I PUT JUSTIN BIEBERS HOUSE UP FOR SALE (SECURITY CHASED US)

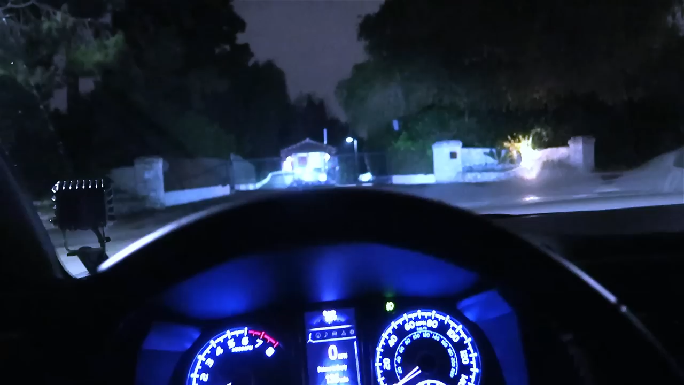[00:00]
Yo. Oh, dude, is it gated? It's gated. Yo, guys, we found a back way in.
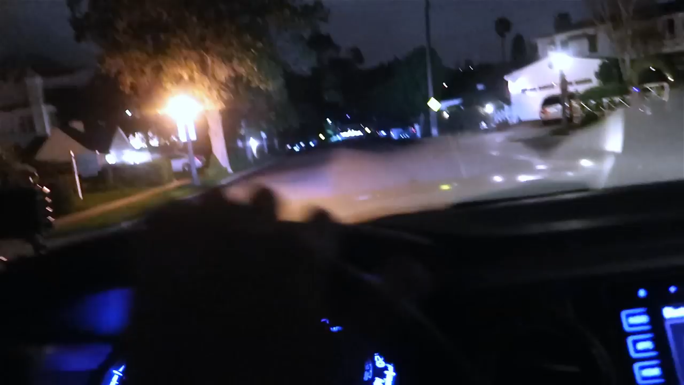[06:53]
It's like sectioned off. Oh my gosh, that's it right there.
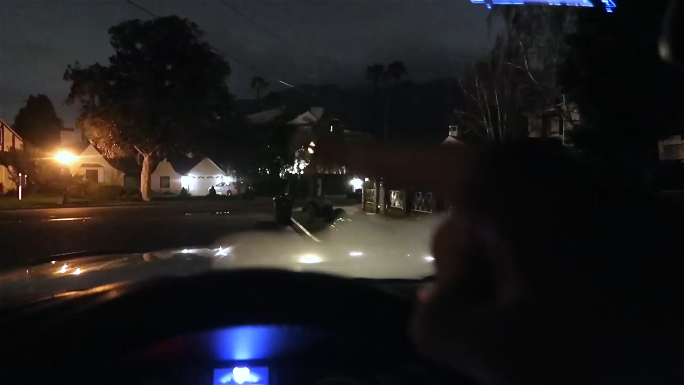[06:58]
This light is his crib. Are you ready?